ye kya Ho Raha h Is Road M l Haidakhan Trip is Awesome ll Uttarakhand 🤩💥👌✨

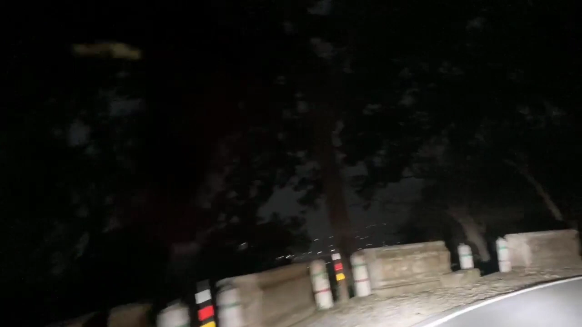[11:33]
से भी आप लोगो दिखाता हूं हल्दवानि है अज़ेवे से बढ़िया आज़ डिख रहा है तो मैं गाड़ी के अंदर ही दिखाता हूँ आप बाहर तुझी गांवानी मेट आप देखें यहां से कभी मस्त लग रहा है तो